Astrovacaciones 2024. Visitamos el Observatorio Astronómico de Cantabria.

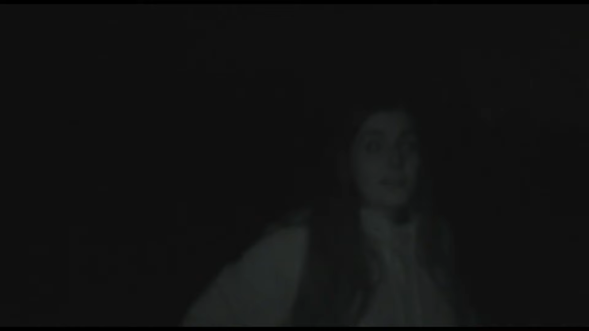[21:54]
Es que es la primera… bueno, no, no es la primera vez que estoy haciendo astronomía en la niebla, ¿eh? Una vez fuimos a ver un cometa y acabamos diciendo que estábamos dentro del cometa.
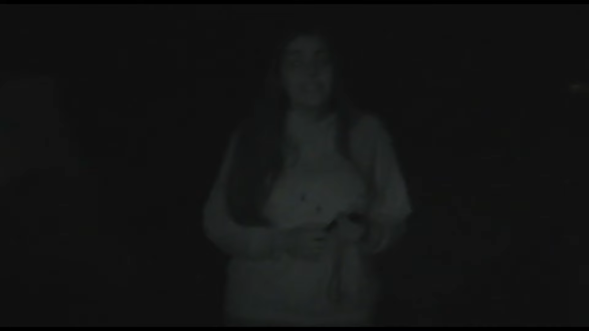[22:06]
O sea, tú fíjate también la niebla que habría. Estamos intentando ver constelaciones, pero en mitad de la niebla.
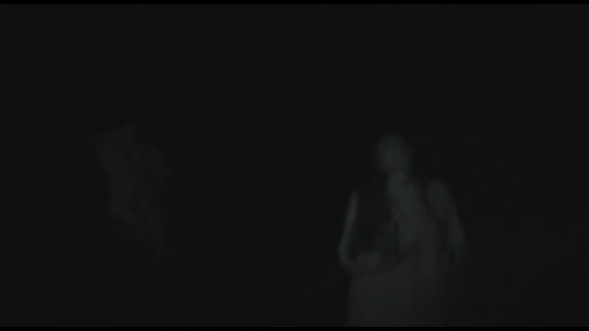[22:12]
Es algo que es un poco complicado. Vale, Vega. Vega está en la constelación de La Lira. La Lira es una constelación chiquitina que representa la lira que tocaba Orfeo, el músico famoso de la mitología griega.
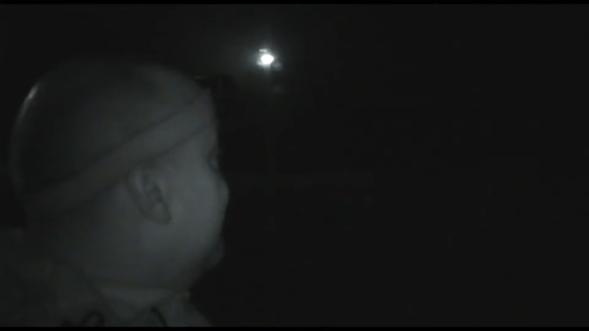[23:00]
Al otro lado, vale. Ahí si veis, el carro ocazo, que justo hace así. Esto no es toda la constelación de la osa mayor, ¿vale? O sea, la constelación de la osa mayor, que llamamos siempre el carro ocazo, y en realidad esto sería la cola de la osa, hay que echarle imaginación, el cuerpo de la osa, la cabeza de la osa estaría por aquí delante, detrás de la niebla, y las patas de la osa están por aquí debajo. Pero claro, hay que echarle imaginación.
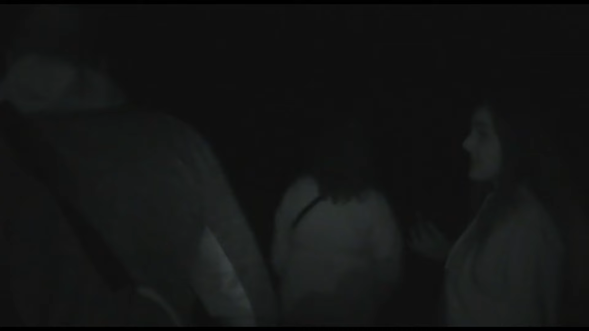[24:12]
no es de las más típicas, pues yo creo que si queréis ver Perseidas con que encontréis la W, pues ya, y miréis más o menos por esta zona, vamos bien. La osa menor te lo diría si nos dejase la niebla. Está aquí justo.
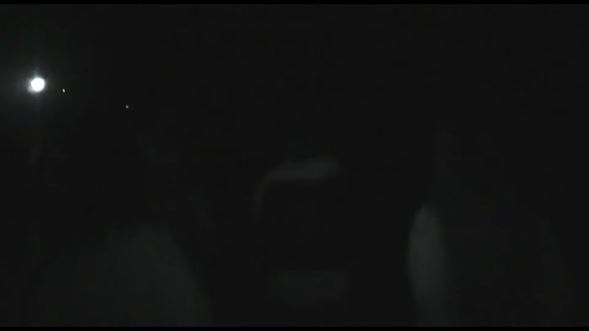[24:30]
Pero si me deja la niebla, así, naturalmente. Es que encima el haz del láser no brilla normalmente tanto y no deslumbra tanto la vista, pero es que ahora mismo el haz del láser está chocando con la niebla y parece esto que... Mañana también vamos a estar así viendo la niebla. Mañana yo creo que habrá charla porque... Es difícil mañana que haga... Es que depende del tiempo que haga.
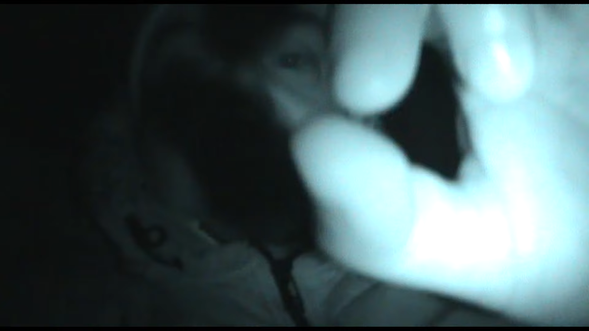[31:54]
No sé si me veis. Pues que sí. Se está empañando la cámara.